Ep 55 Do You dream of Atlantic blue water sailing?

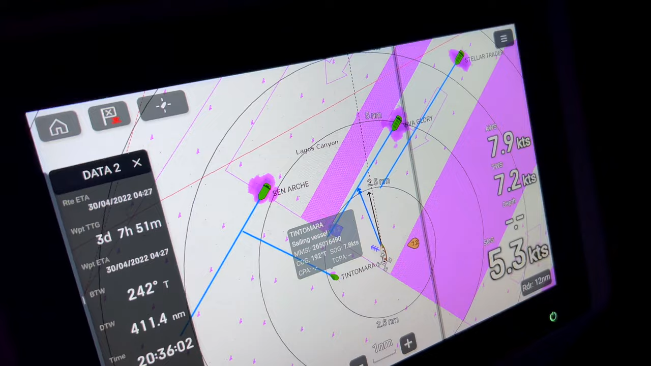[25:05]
and we agree that we will pass behind Viva
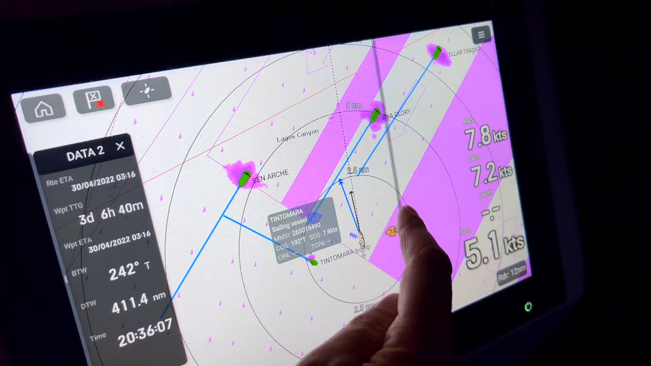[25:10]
Glory but in front of Stella Trader. Just started the engine to get a little bit better margin than we did with just the sails.
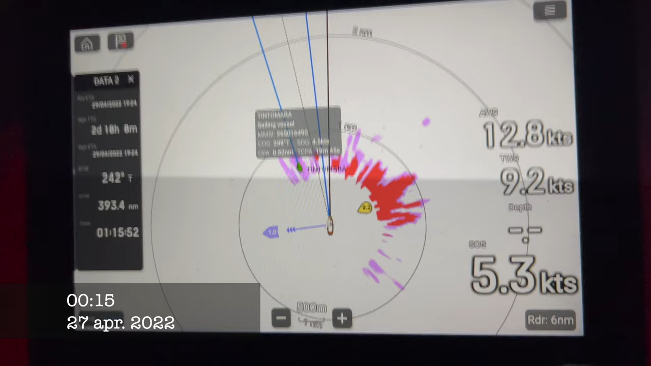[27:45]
So now we are up at almost 6 knots.